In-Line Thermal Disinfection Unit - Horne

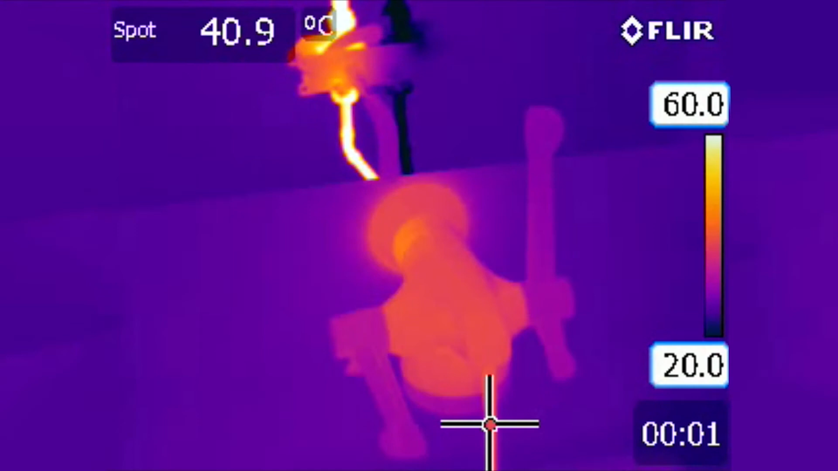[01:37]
On screen: spot 40.9°C
Using an OptiTherm tap for demonstration, the thermal imaging shows how, in disinfection mode, all the components downstream of the mechanism are raised to system temperature. The temperature of the discharging water, measured at the spot, rises gradually as the tap's metal body absorbs its heat.
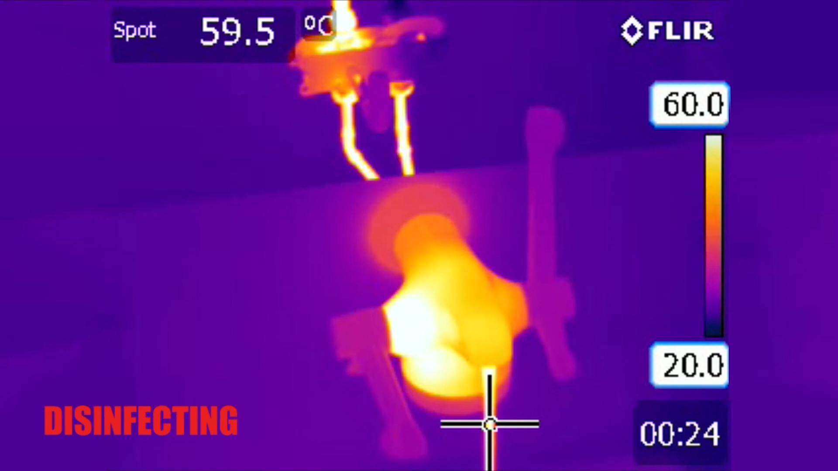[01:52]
On screen: spot 59.5°C
When the spot reaches system temperature, approximately 62 degrees centigrade here, we know that all the wetted surfaces inside the tap are at least the same temperature or higher and therefore undergoing disinfection. A local risk assessment that considers the environmental pathogens and the system parameters should determine the disinfection temperature and duration.
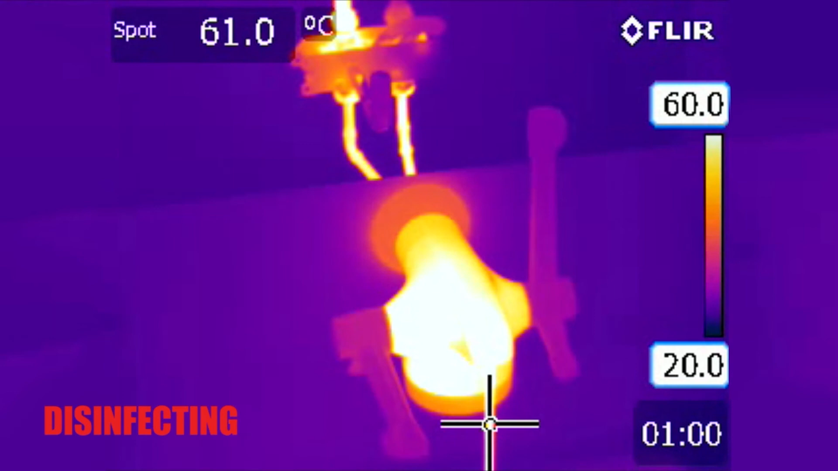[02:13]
On screen: spot 61.0°C
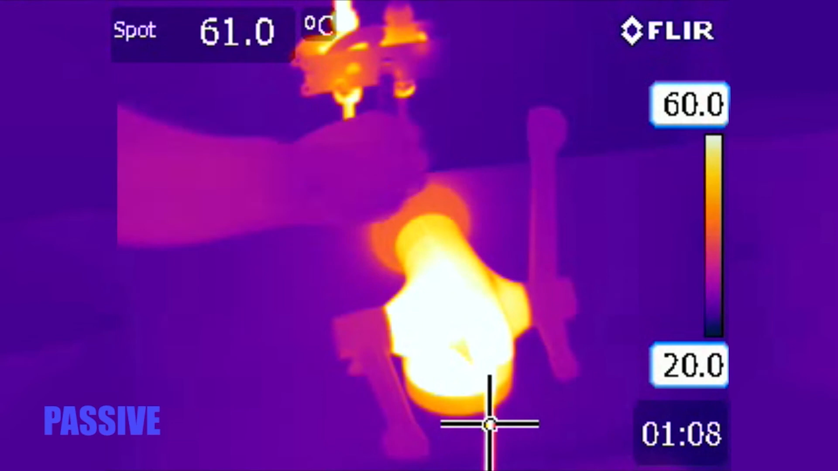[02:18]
On screen: spot 61.0°C
Return the mechanism to passive mode and continue running mixed water until the tap's surface temperature returns to a safe level.